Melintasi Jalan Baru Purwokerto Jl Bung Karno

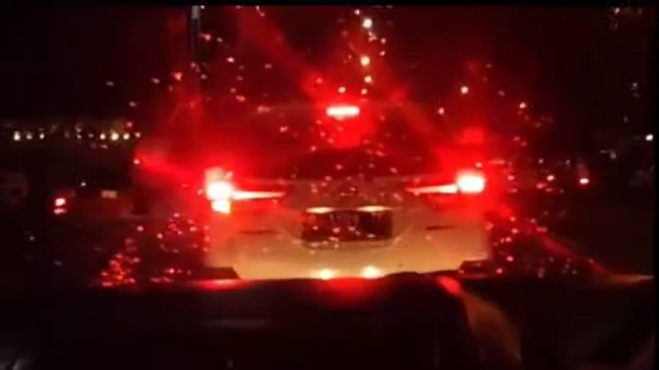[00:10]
ya alhamdulillah udah bagus ternyata ya
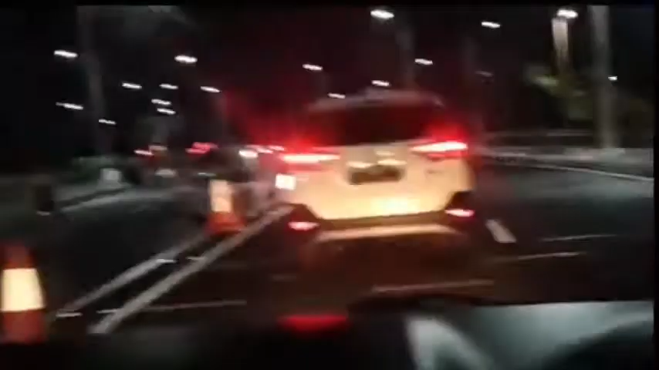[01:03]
apa mah pandang-pandang itu apa menara
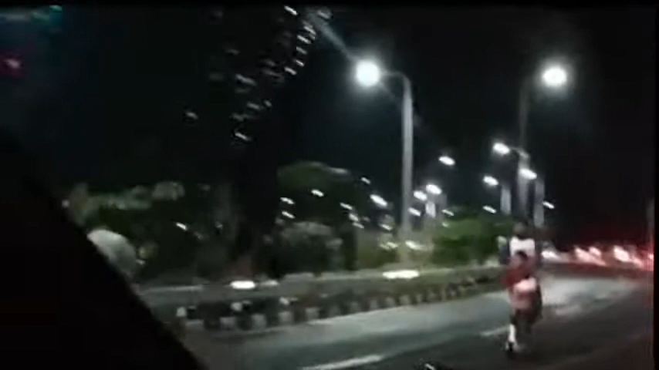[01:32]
ini yang dipakai jalur sebelah kanan dulu atau sebelah barat ini dua jalur teman-teman ya monggo yang lewat Purwokerto ya mau melewati jalan utama Purwokerto bisa merasakan ya merasakan
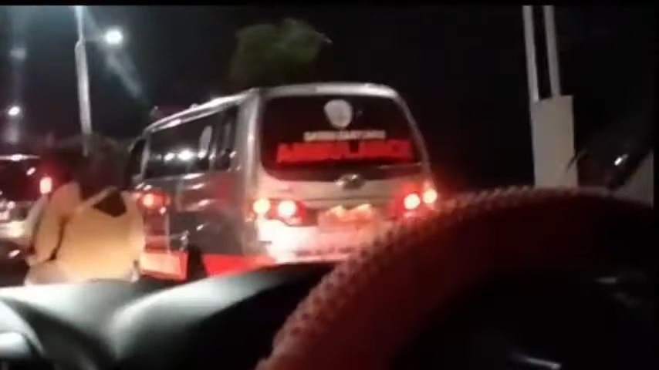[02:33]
jadi sangat efektif jalannya teman-teman untuk menembus narap
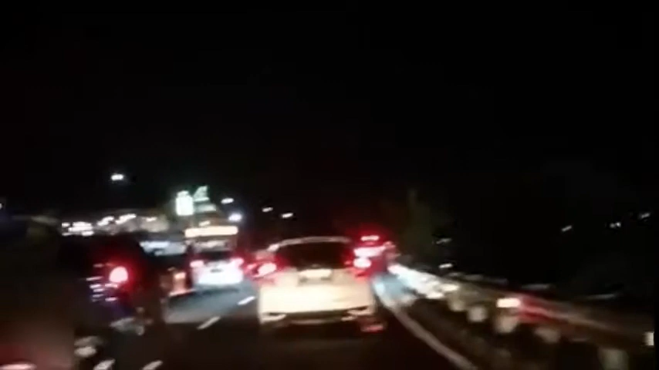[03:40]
Sangat bagus dan Mempesona Itu ada tengahnya Oh Nah itu yang tengah itu magang
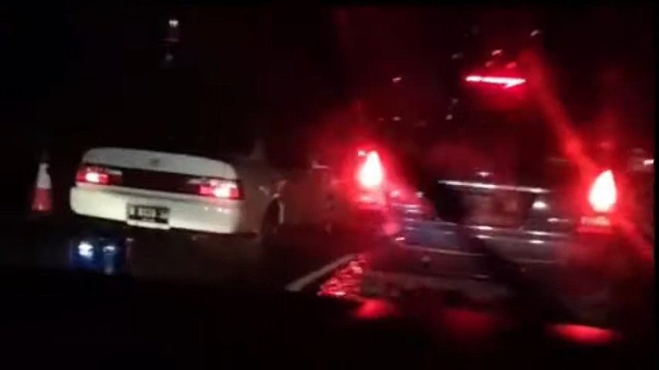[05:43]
Cukup Lumayan jauh yang ternyata ya Ya jaraknya lumayan ya Masjid tanjung elok itu Itu ada masjid tanjung elok Di perumahan tanjung elok Karena memang jalan ini
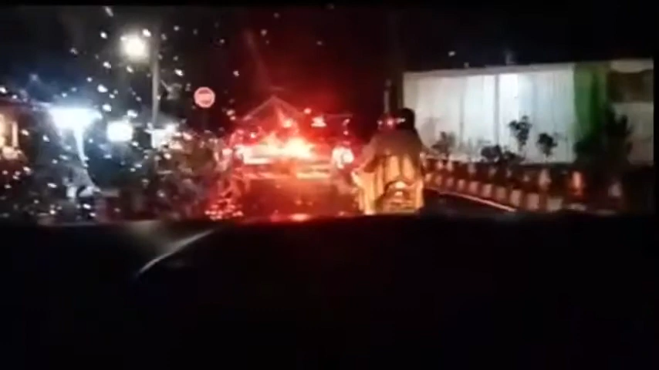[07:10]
Masuk dan keluar Kalau disini keluar Dan masuk juga Tapi kalau dari sana Tengah kota tadi Itu cuma Satu Jalur